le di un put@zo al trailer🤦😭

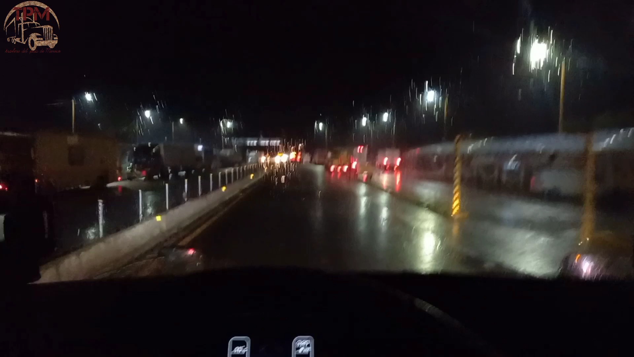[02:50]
Me levanté a las meritas 2 a echarle ganas y pues ya venimos aquí. Ya nos faltan como unas 2 horas, no, menos de 2 horas para llegar.
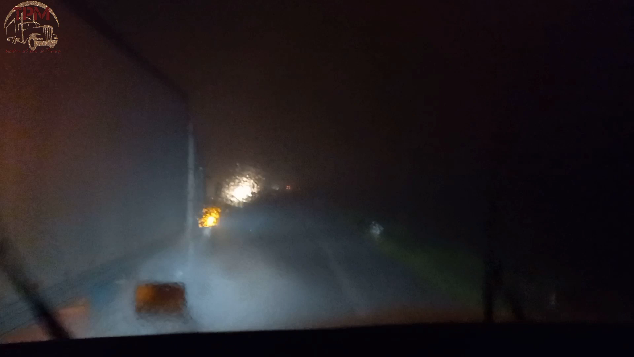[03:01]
Ya bailo Berta, raza. Se vino el agua, pero macizo. Bueno, ya se calmó aquí tantito, pero no ha parado de llover, está fuerte la pinche agua.
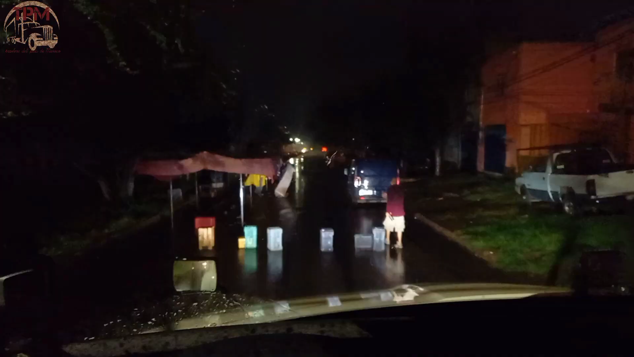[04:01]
Hombre, raza, está cabrón el pedo. Pusieron aquí, taparon porque se va a poner un mercadito.
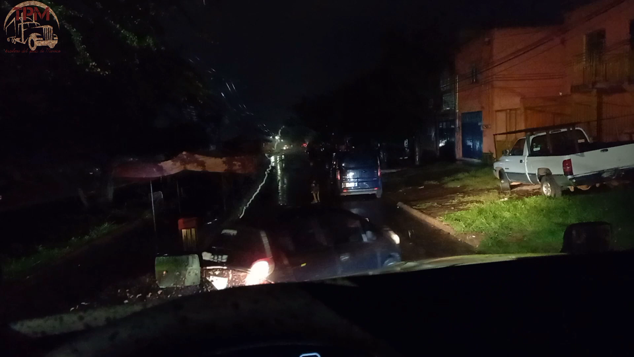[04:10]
Y el pinche detalle va a ser de que si me voy por aquel lado, raza,
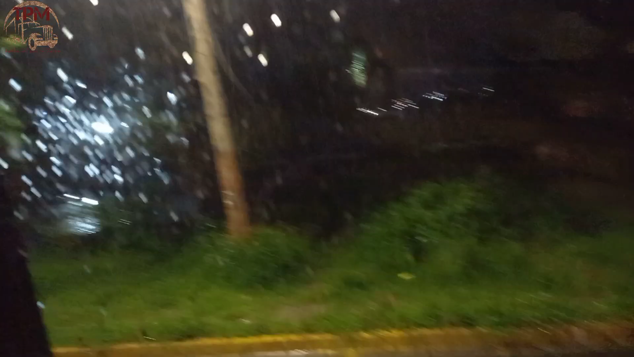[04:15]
hay cables ahí bien bajitos y va a haber un pedo para cruzar aquí.
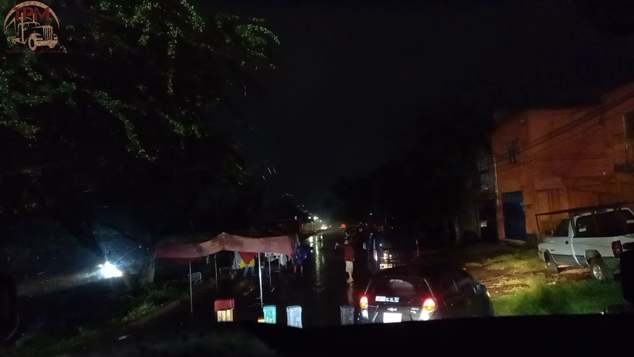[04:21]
Se me hace que ahorita está pidiendo chance este vato para pasarme por ahí en medio. Se afletan estos camaradas, la neta. Estos vatos sí vienen a hacer su chamba, ¿va? Ahorita más de ratito les pago un refresco a los vatos.
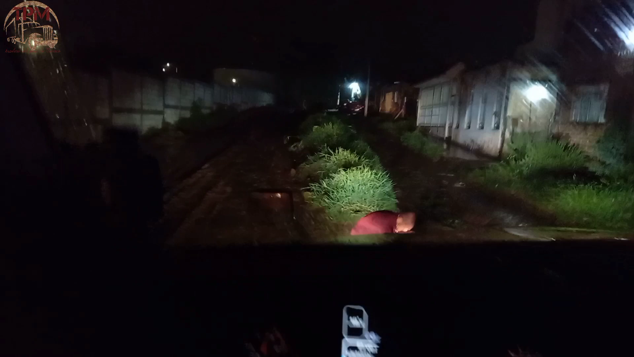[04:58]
Y pinche lodazal que está, raza.
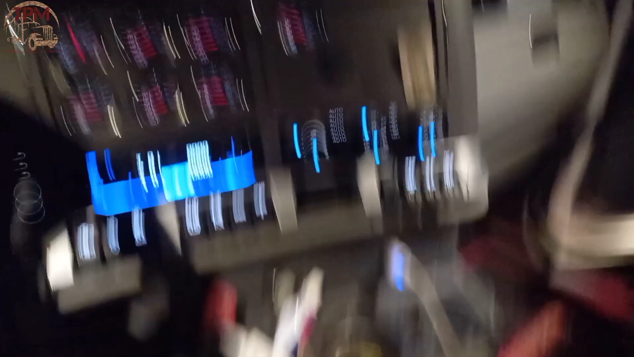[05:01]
Apenas la libró, va, está bien culero, güey.
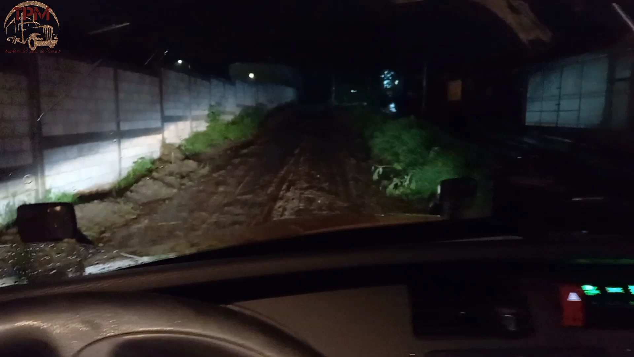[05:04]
Vamos a ver si no nos quedamos aquí a la verga. No mames, está culerísimo. No, se ve macizón, ¿no?
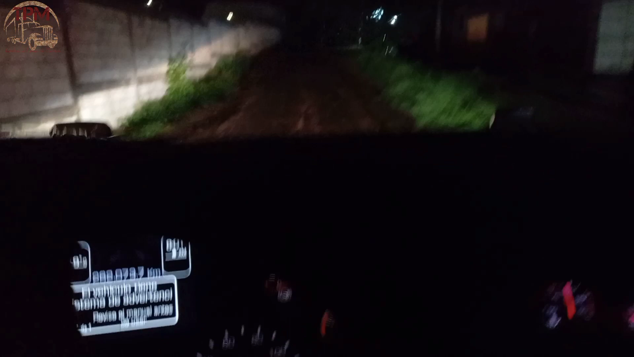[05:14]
La verga. Sí, sí, allá adelante está más feo.